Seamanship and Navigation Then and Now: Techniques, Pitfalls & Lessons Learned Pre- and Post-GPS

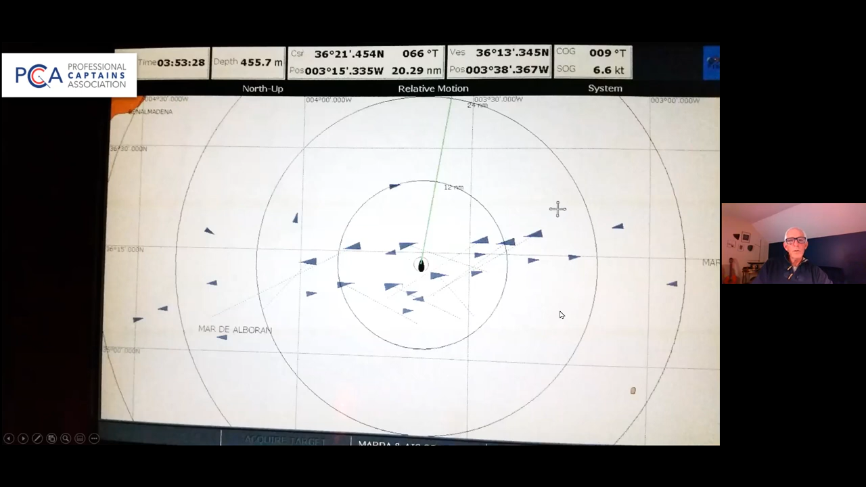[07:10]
So I was able to get through this traffic jam of ships. That's pretty common. Couldn't do that back in the 70s. So this is one of the big advantages for sure. And here's one of the reasons why. I mean, this is what those targets were.
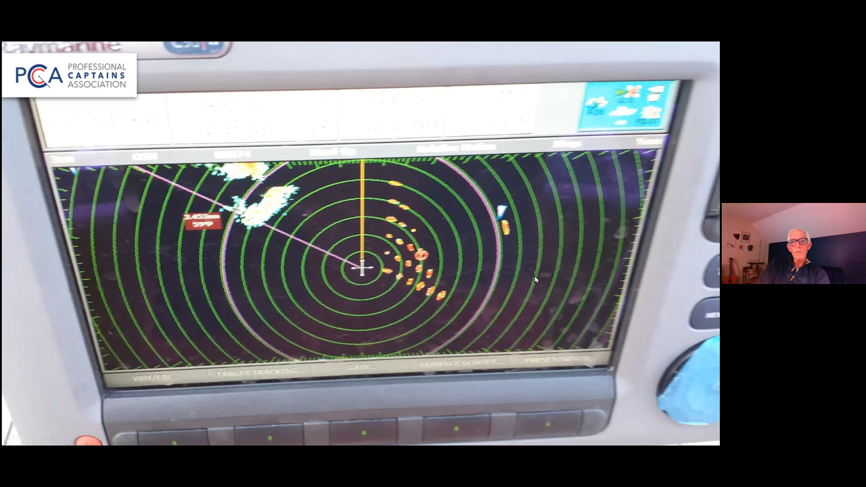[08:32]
this is not reflections off a strong target because you see they're not all coming in the same direction. It's not aliens, but we're going to be seeing more of this in our New England waters pretty soon. This was a wind farm, and those that perfectly arrayed group was all